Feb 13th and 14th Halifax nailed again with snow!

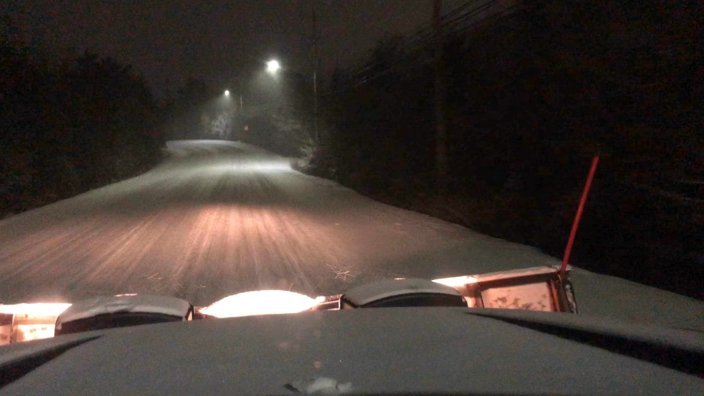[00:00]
Welcome back, everybody. It is Sunday night, 11:30 right now. Just warming the truck up and heading out, getting started. Still fairly early in the storm. We've had a bit of snowfall since about 7, I would say, but we've had salter trucks out since, so
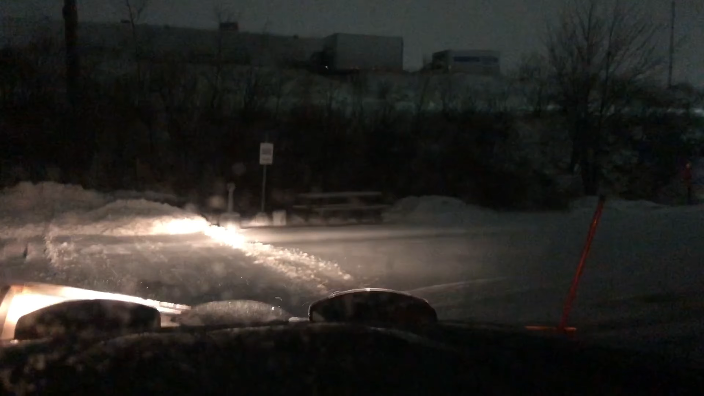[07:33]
Clean this area up a little bit for them. Yet again, I am roasting in this truck. It's so bad.
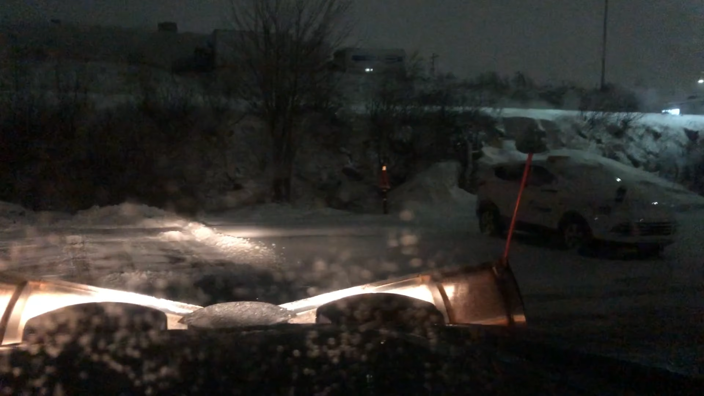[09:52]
trying to get everything cleared enough that they can get in for the day. Anyway, We will catch back in later. Well, it is now 10 to 6. Still going.
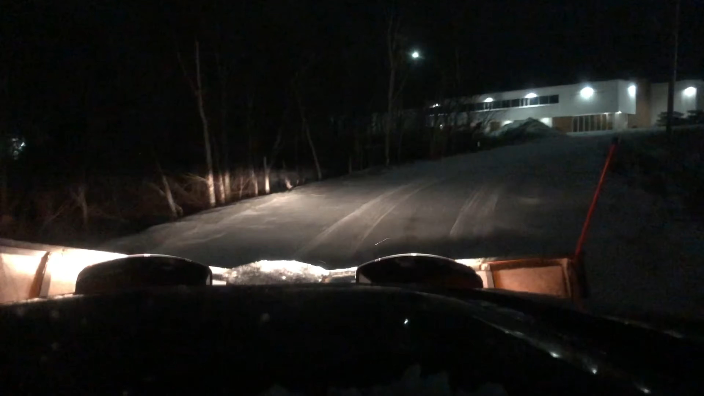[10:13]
It's the snow's let up quite a bit. They're still calling for more throughout the day. Still trying to do most of this by myself.
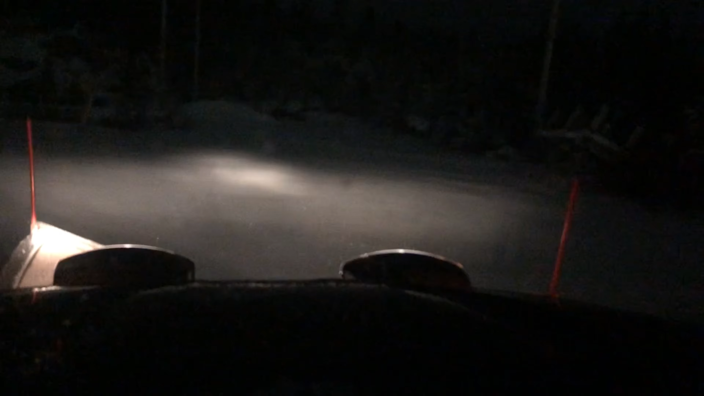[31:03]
So we'll have a peek here, do a little bit of plowing, see if we can't open this up a bit. Give them a bit of space. It's a fairly big yard by the looks of it. I didn't bother trying to plow coming up the hill because the heck with that.